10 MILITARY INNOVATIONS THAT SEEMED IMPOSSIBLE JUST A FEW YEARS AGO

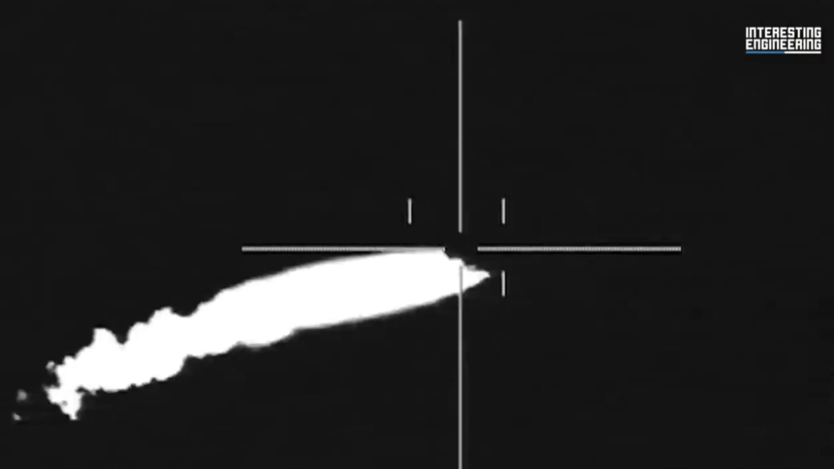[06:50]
Only the most sophisticated air defense systems can provide protection against these threats.
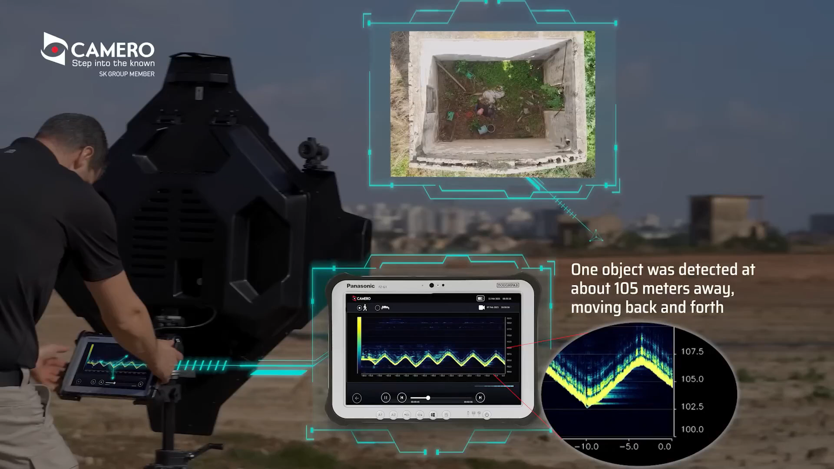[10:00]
The Xaver 1000 features an AI-based live target tracking system, as well as its own 3D-sense-through-the-wall technology to detect and visualize humans or static objects behind walls and barriers.